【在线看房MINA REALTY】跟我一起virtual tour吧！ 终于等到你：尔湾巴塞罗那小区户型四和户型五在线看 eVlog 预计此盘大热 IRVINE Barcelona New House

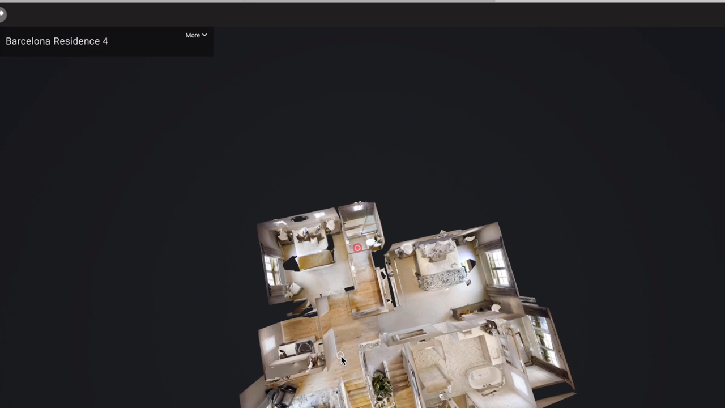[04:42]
间格局的设计非常的一览无余哈
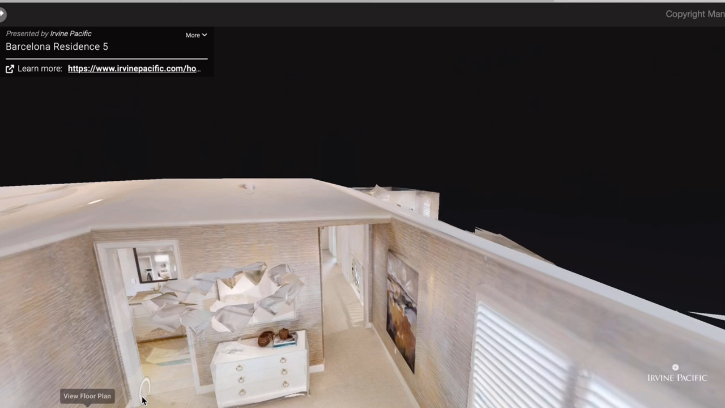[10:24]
首先让我们飞到高空看一下二楼的平面图楼梯上来呢转右便是我们的
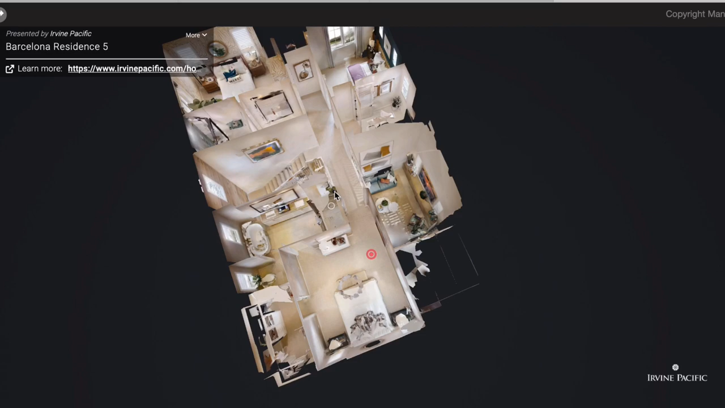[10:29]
主卧超大suite那楼梯上面来转左呢就是另外两间次卧